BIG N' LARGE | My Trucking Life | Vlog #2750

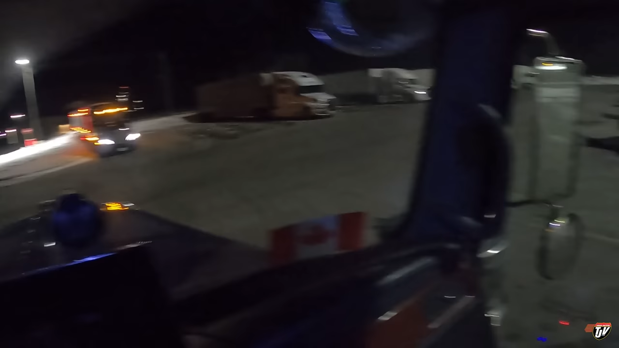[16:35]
So I'm right in the corner. I'm hoping that this is a good spot.
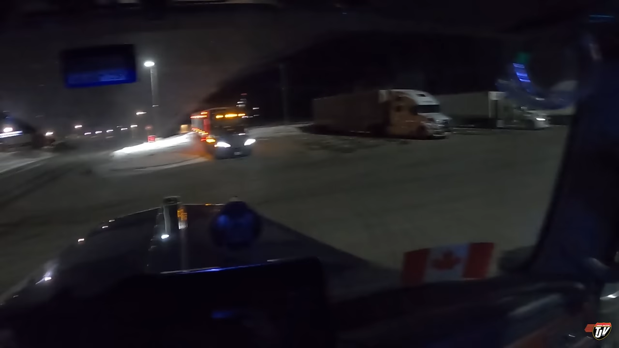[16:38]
Lots of open spots available. I hope that no one's gonna try to park right beside me. And if they do, I hope they know what they're doing. We made it all the way up here, and I'm about an hour away from my delivery.